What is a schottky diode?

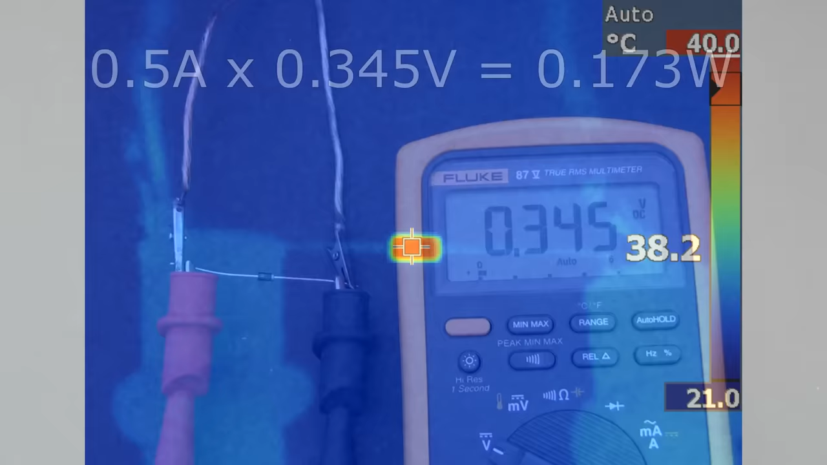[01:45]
On screen: spot 38.2°C, scale top 40.0°C, scale bottom 21.0°C
This results in a lower temperature of 38 degrees instead of 54 degrees.